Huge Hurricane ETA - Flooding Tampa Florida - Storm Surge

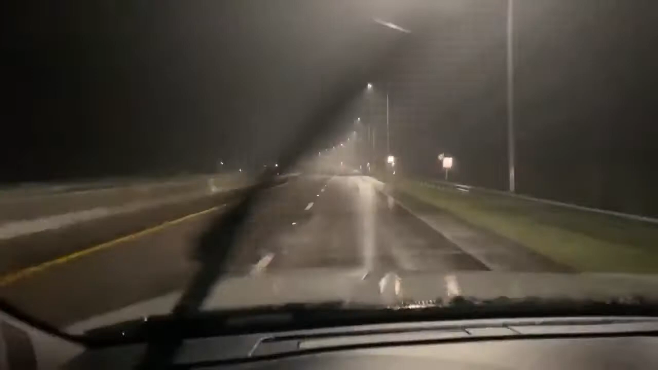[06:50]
But I'm kind of going for the storm surge right now, which is being funneled in because of these southwesterly winds just funneling right into the bay here, right along the coast. So, I think it's three to six foot storm surge possible. And we're, oh, I don't know, we're maybe a foot or two storm surge right now. So, it definitely could come up over this causeway if it keeps up like this. Got a light shorting out. Having some issues.